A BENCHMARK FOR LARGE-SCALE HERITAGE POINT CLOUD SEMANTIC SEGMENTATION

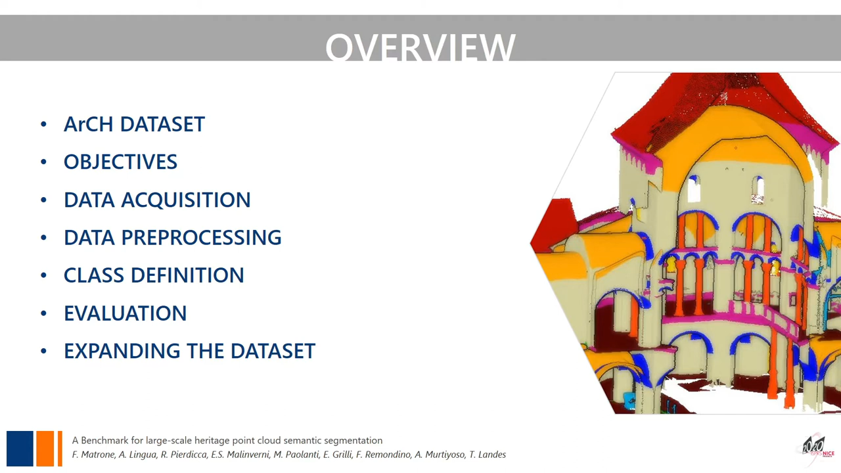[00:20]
the evaluation of the results, and how to utilize crowdsourcing to enrich this dataset. The new dataset that we're presenting here is the first benchmark with millions of manually-labeled 3D points belonging to Heritage Scenarios. In order to facilitate the development, training, testing,
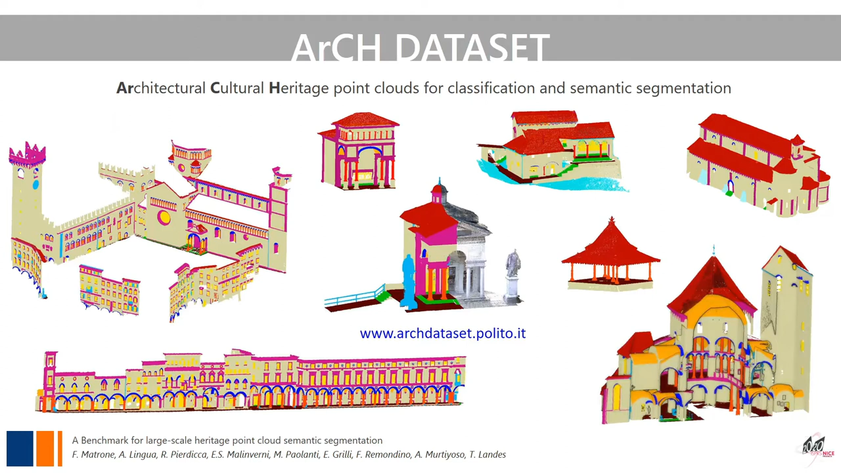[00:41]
and evaluation of machine and deep learning algorithms in the Heritage field, and it's freely available online. This benchmark originates from the collaboration of different universities, departments, and research institutes,
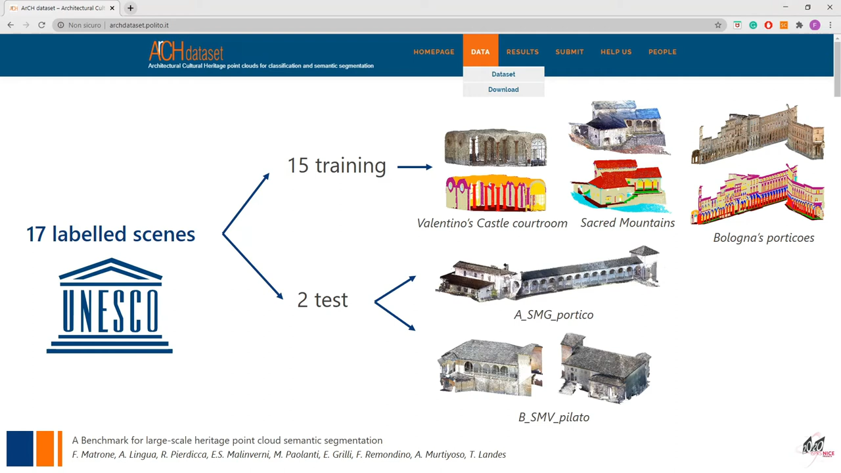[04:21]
while the second represents a complex, non-symmetrical building, structured on two levels, surveyed both indoor and outdoor with different types of vaults, stairways, and windows. These two scenes were chosen to simplify the comparison of the results,
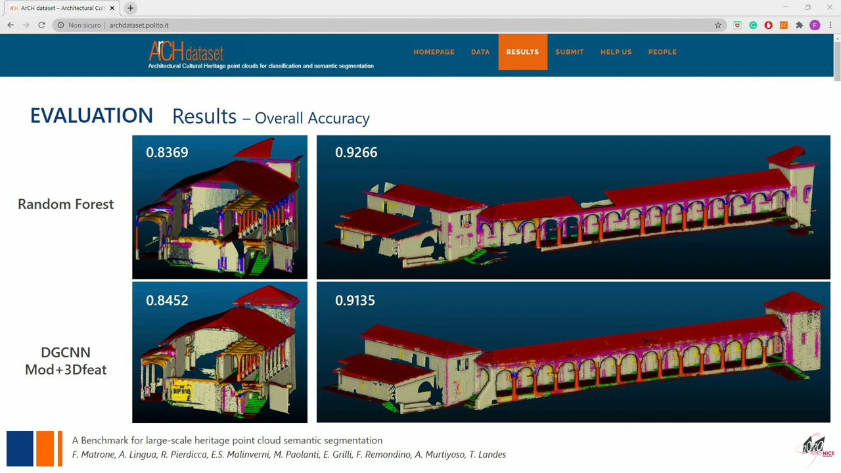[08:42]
Additional tests are ongoing, and here you can see the best results currently obtained on the two benchmark test scenes. Finally, 11 non-annotated point clouds, to be labeled by users,